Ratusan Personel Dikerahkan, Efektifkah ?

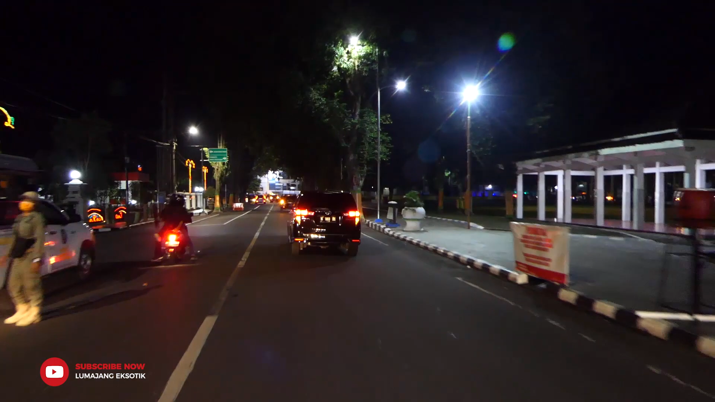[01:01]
Satpol PP ambek Dinas Perhubungan dulur. Kok rame-rame bareng-bareng iki, ono apa iki? Penasaran Cak Basman iki.
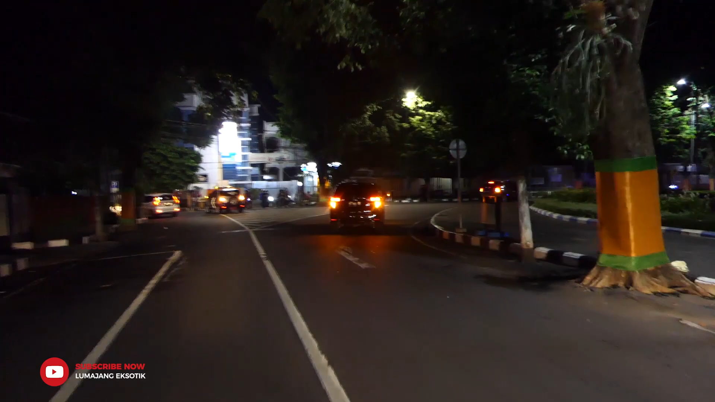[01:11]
Lah, ketoke dulur, iring-iringan iki nyang alun-alun sebelah wetan itu lur.
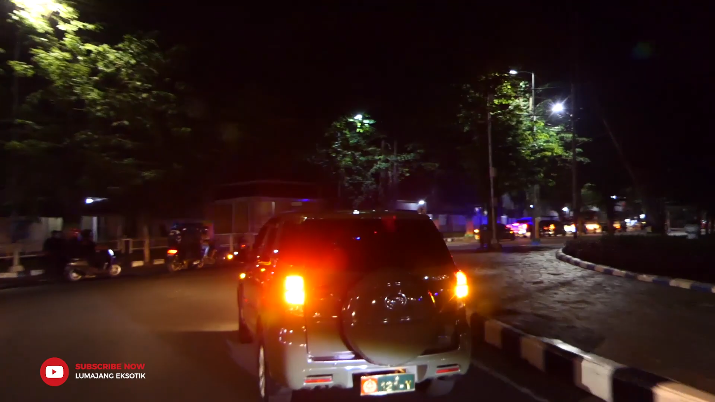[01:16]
Ah, kate menggo nyandhi iki. Cek, tak delok ya Cak Basman.
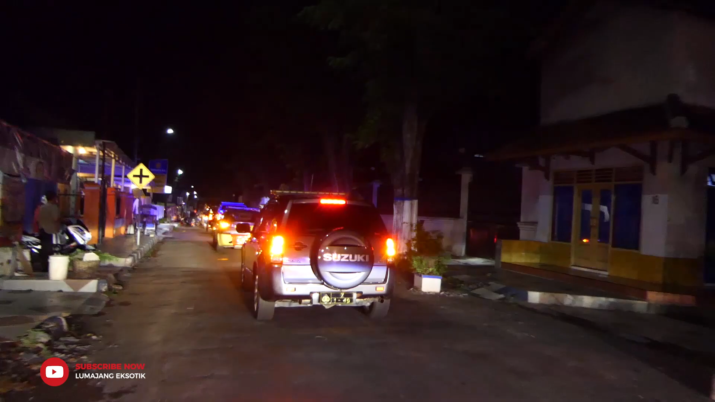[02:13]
Lah iki kok rahasiane kok kabeh gabungan iki. Oh, tibake dudu rahasia iki dulur.
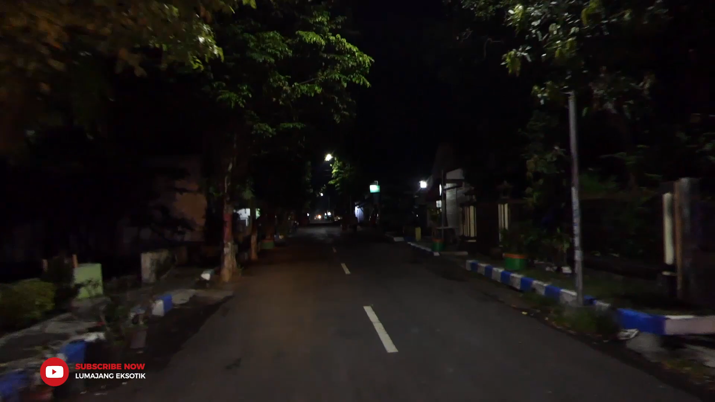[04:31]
Dalane kene iki biasane rame dulur, akeh aktivitas warga ambek kegiatan warga. Warung-warung kene iki biasane akeh arek-arek ngopi. Tapi bengi iki ndak biasa dulur. Bengi iki dalanan iki ketok sepi lengang dulur.
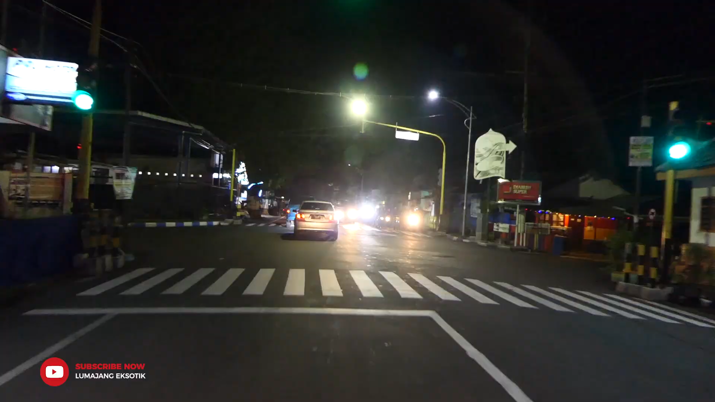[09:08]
kaya tahlilan, tikepan dan sebagainya iku ya melu dibubarno, Dulur. Soale ya padha njogo padha aman tentrem, Dulur.
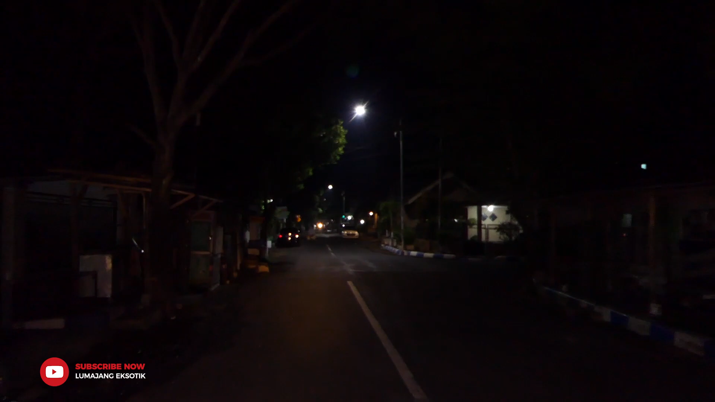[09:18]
Dadi lek wong siji kenek, wah bahaya gawe liyane, resiko besar gawe tangga-tangga liyane, Dulur. Sing cedhek iku. Eh Dulur, diitung Dulur. Ono pirang motor sing melu acara iki? Ngarep iki motor. Wah, ngarep iki motor lalu lintas teko polisi Dulur.